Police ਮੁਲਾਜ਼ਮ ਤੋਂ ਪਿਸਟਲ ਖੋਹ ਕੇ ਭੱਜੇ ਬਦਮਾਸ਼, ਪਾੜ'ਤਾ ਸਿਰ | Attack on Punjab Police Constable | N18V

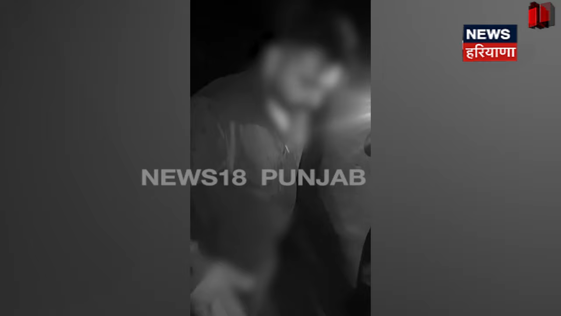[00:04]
कुछ बदमाशा दे वलों हैड कॉंस्टेवल ते जां लेवा हमला कीतां गया 23 तर हत्यारा दे नाल लहू-लुहान कीता इस मौगे बदमाश हैड कॉंस्टेवल दी पस्तौल